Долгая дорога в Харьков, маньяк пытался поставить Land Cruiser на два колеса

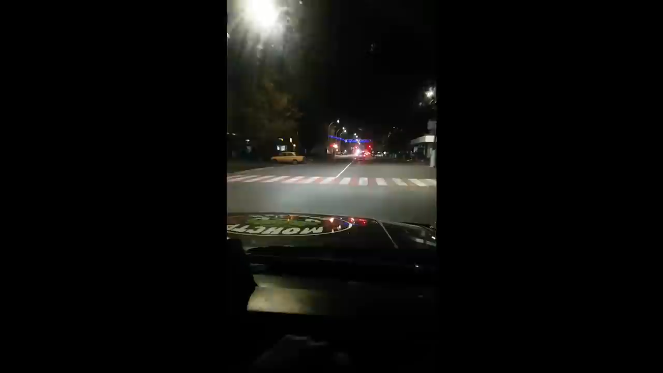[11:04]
Да? Тормози. Быстро не приеду, помимо дома. Это какой-то ночной клуб или что? Куда мы приехали?
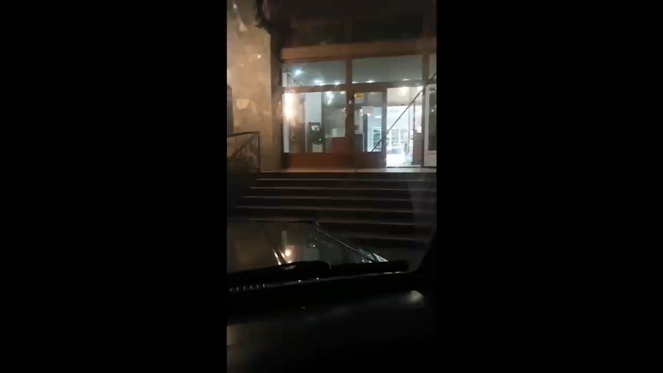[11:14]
Ох, этот маньяк, тут, конечно, меня возит страшно просто. Вся жизнь прошла перед глазами, раз 8, пока ты меня тут вез.
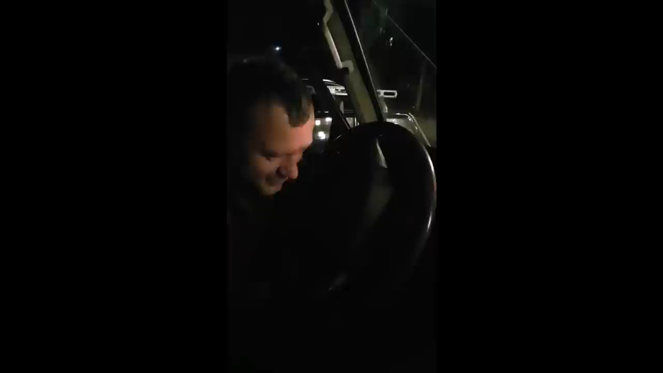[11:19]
Не, спокойненько шла. Прошла перед глазами раз 14.
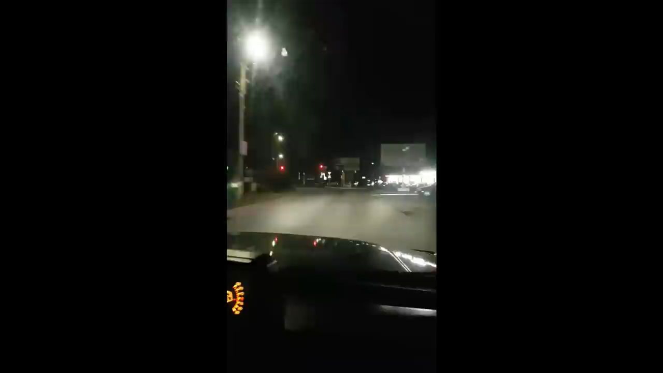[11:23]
Мы тут на мигающий зеленый прошли. Ёханы, баба, Игорь, мы на двух колесах едем. Да, нет, тут нормально. Ты шо? Да? Да, вот этот знакомый перекресток. Блин, Гереги до Прилуг добрались, блин.
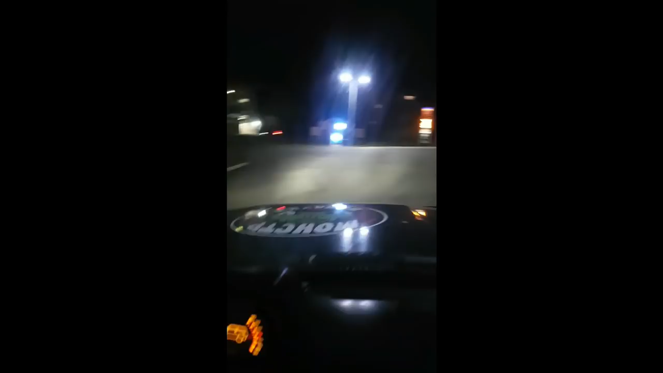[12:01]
Игорь, я тебя прошу, блин, заправка ты собьёшь. Ёханый бабай. Что он исполняет тут вообще? Да. Слышь, а? Тебя 14 раз уже лишили прав, блин, пока мы тут два раза повернули, блин. Ёханый бабай, я тут снимаю сюжеты, а надо, я что-то затупил, надо снимать.
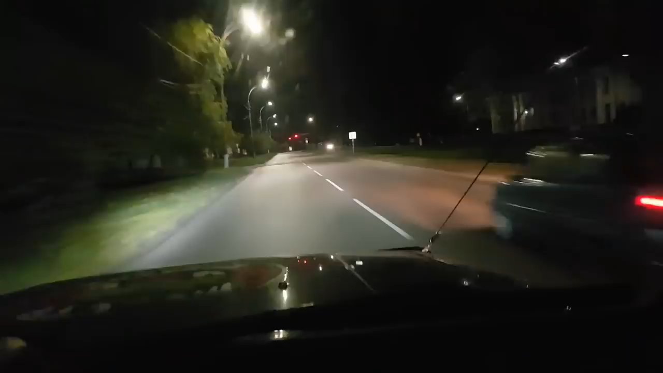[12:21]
Там красный, ты видишь хоть светофор? Да, да, там я пока дверь переключится. Да нет, он не успеет. Да. А где ремень? Есть ремень в машине?
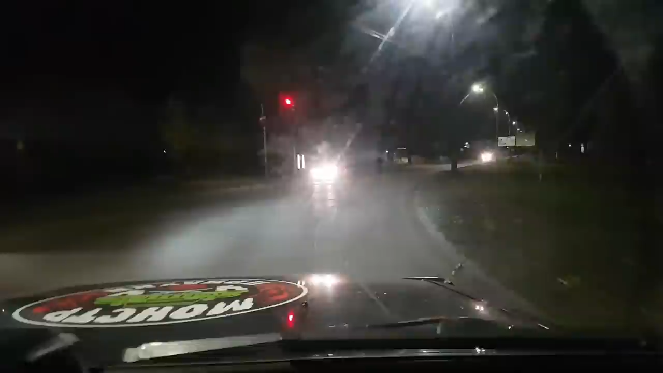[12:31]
Быстрее. Чуть не переключился. Переключатель сломался. Подожди, я пока пристегнусь, пока мы... Заклинил, да, дуже долго мне говорили. Заклинил, да? Не, отклинил. А он знал, что тебе надо успокоительное принять на красный, пока ты стоишь. Есть парсен какой-то, Леха? Нет. Надо парсена ему дать.
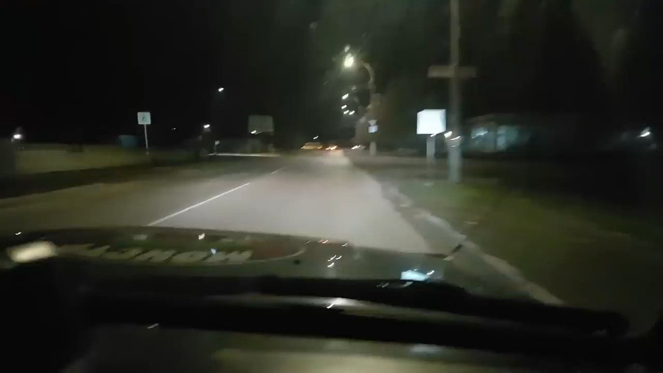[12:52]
Тройную дозу, блин, ты что? Это черный, не видно. А я думаю, что он, блин? Пиктусин? Нет. Так, экскурсия по ночным Прилукам продолжается. Что это за... Смотри, это джип.
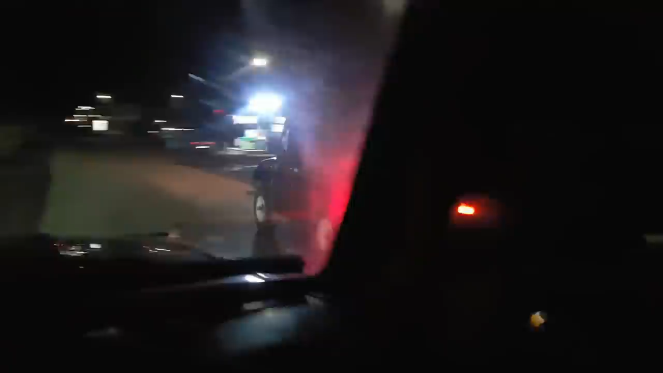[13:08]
Охотники. Охотники. Открытие, блин. А, да? Так открытие же весной вроде, да, или не, в августе открытие.
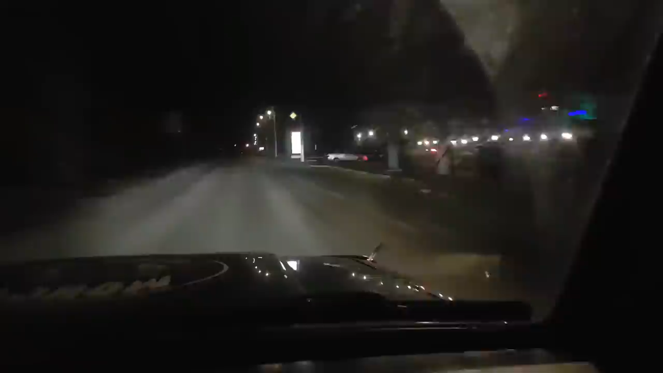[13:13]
Ну на утку, а цена на да? Слышишь? Короче, ремень я нашел, но куда его пристегивать, нету этой, да, штуки?
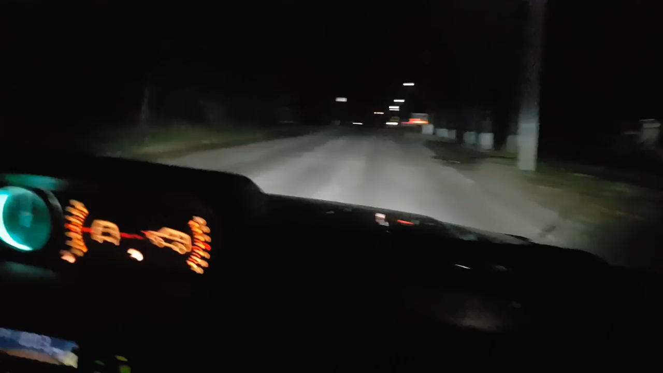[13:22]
Ёлки-палки, короче, ремень пристегнуть не удалось. Леха, может поменяемся, что-то я очкую тут.
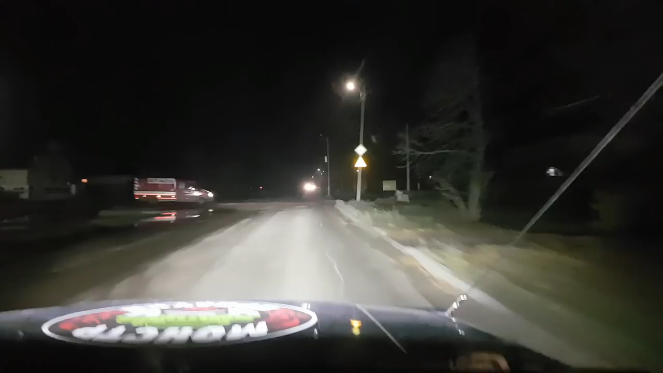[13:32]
Фух, блин, это жесть вообще. Это, блин, ночные Прилуки. Экскурсия. Слышь, ты меня какой-то не той улицей повез. Тут темно, да, нет. Да? Экскурсия с Прилук в Харьков, да? Экскурсия дороги. Инспекция. Я еще переживал, думаю, там дорога, наверное, плохая. Ну, на этой машине с этим пилотом пофиг вообще, какая дорога. А что он везет?
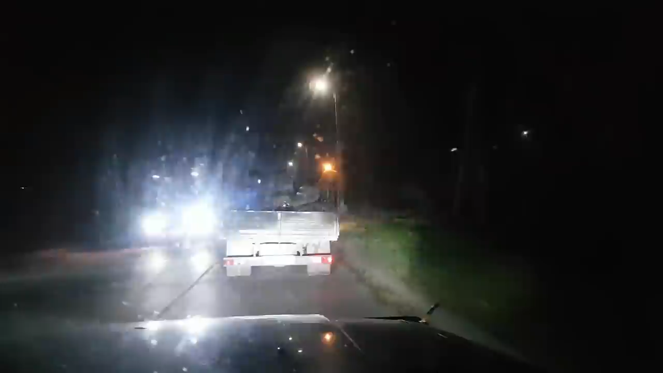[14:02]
Какие-то запчасти на внедорожник, да, вроде? Да? Смотри, вообще сколько. Там он маховик какой-то большой, видишь? Металлом, наверное. Да это мотор, наверное. Металлом, наверное. А что это за номера АЕ? Это Днепропетровский. Чеченский.
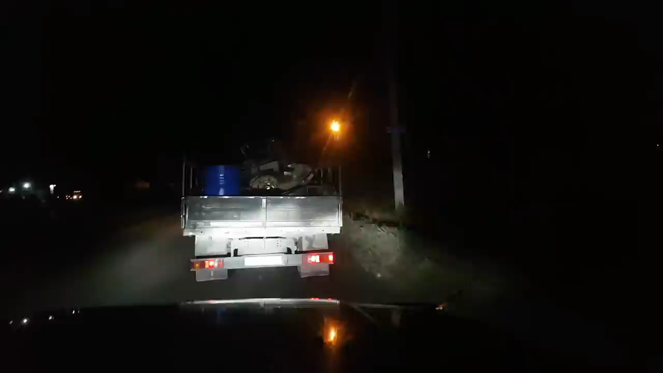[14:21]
Блин. Не, ну реально было страшно. Тут я не все снял. Но уже покажу, что снял, короче. Ого, какая машина. Валдайчи. Ого, ты все марки знаешь, я смотрю, да? О, это мы как едем на это, на спецучасток. Можем, кстати, проехать, да, по дороге? Протестировать. Там, где Монстр Трофи было. Это же мы по той дороге идем? Да, на улице.